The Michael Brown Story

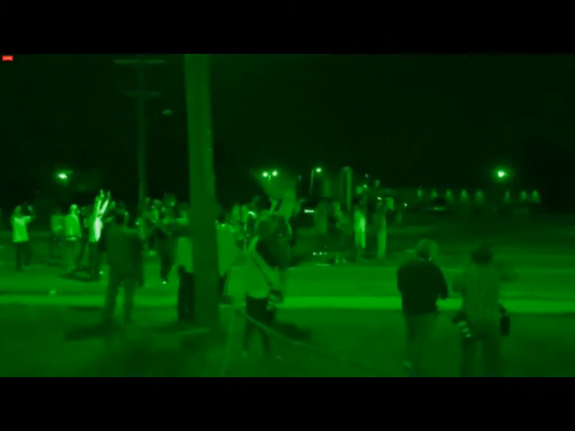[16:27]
Yelling, we are peaceful, hands up, don't shoot. Here comes the St.
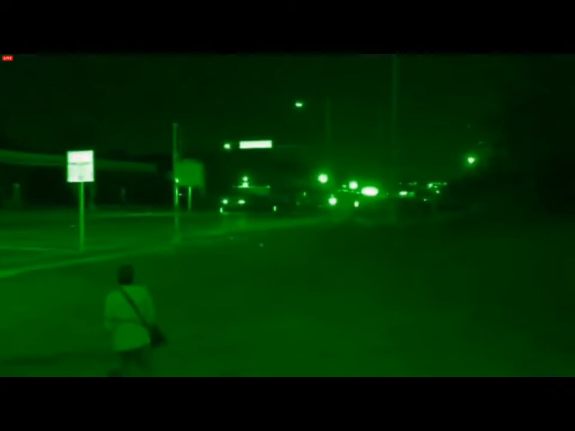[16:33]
Louis County Police Department continuing to advance their line. We have now pulled back a city block and a half. There it goes there, now firing onto the crowd.
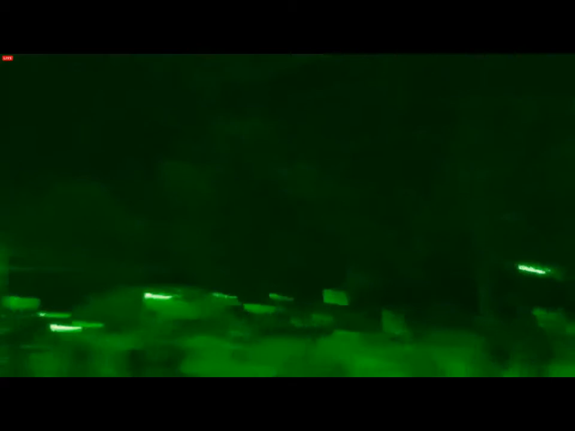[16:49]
Out! Shit! They're firing rubber bullets.
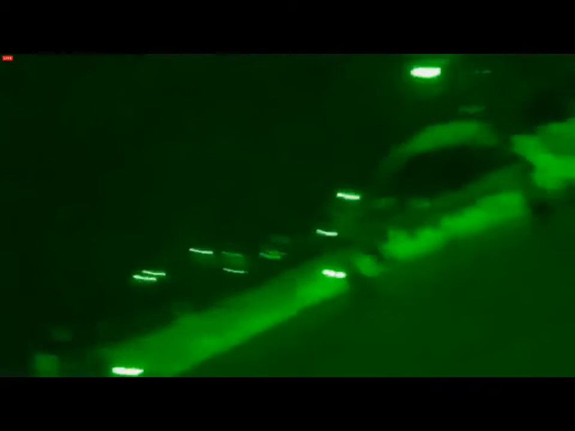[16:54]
Now they sit back! Fucking stop doing something!
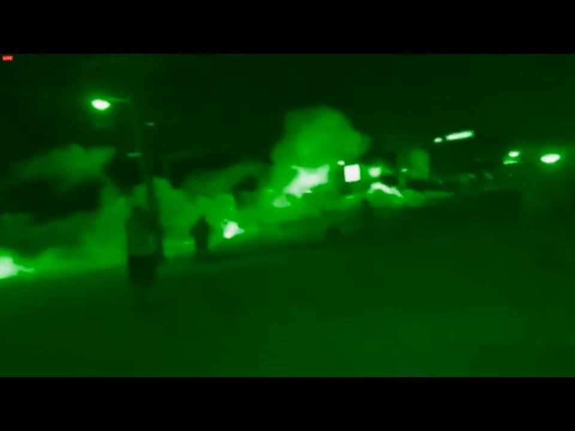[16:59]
Firing. They are firing rubber bullets and smoke grenades. There is the...
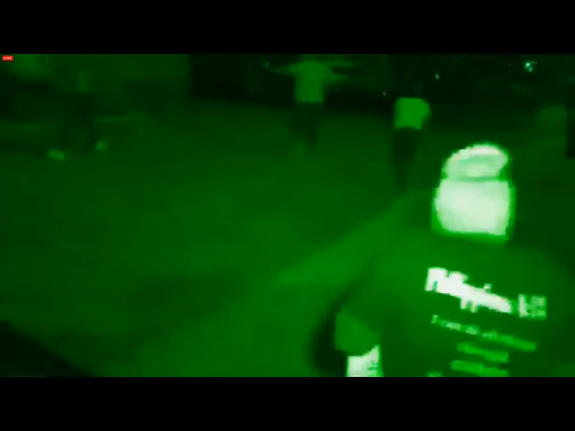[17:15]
Now they are firing into the neighborhoods, into the back of people's houses. We will continue to record this.
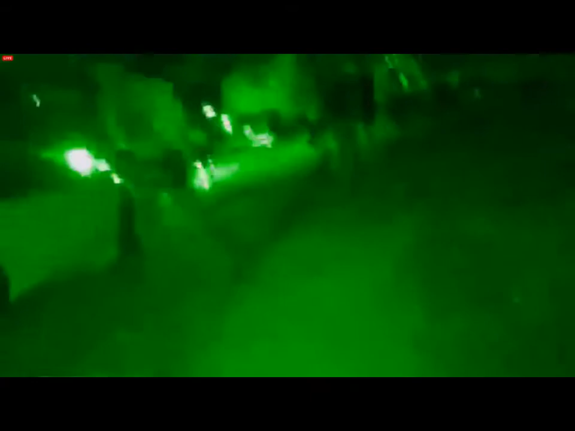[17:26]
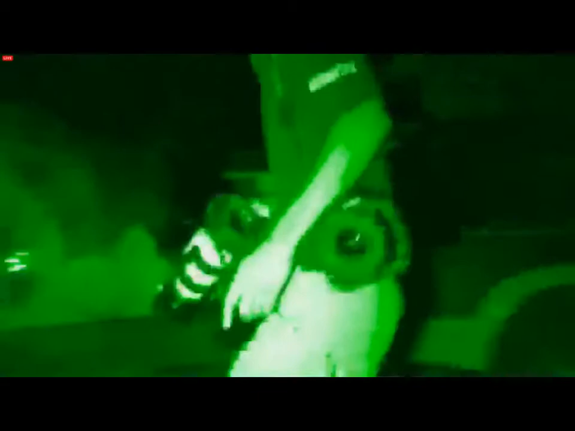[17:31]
We've got News Channel 4 running. They're attacking reporters.
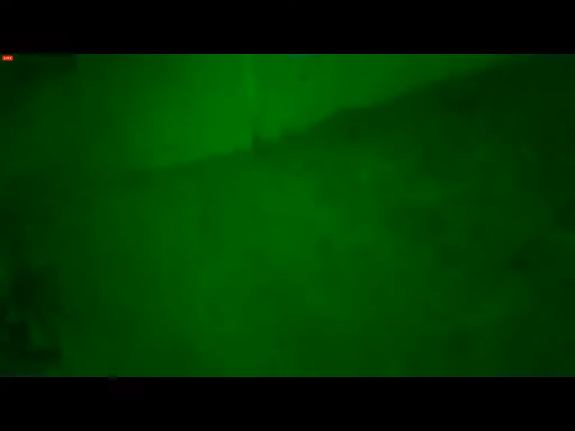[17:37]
They are attacking civilians. They are firing upon the media.